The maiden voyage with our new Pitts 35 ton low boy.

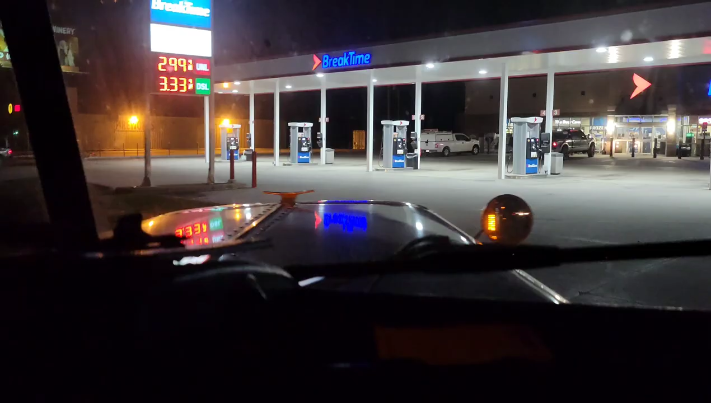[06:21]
A little drink of fuel here at Clinton, Missouri.
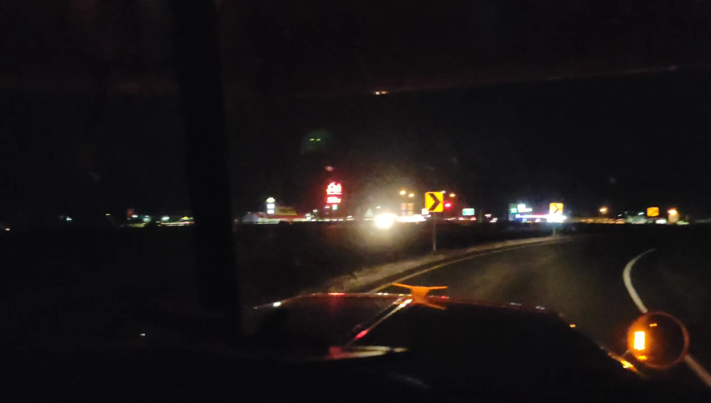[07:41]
Gas is only 273 over there at South, that's pretty cheap gas. Gas is only 289. Red lights. Is she closed?
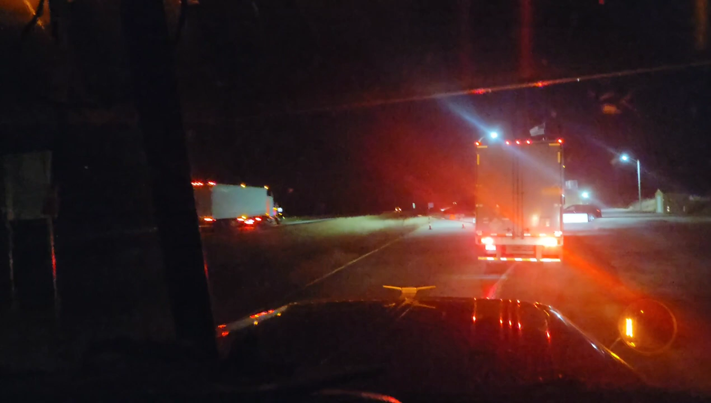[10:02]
How come these guys are going by? They probably have their cab passes. Bunch of outlaw truckers. I hear him talking. There he is.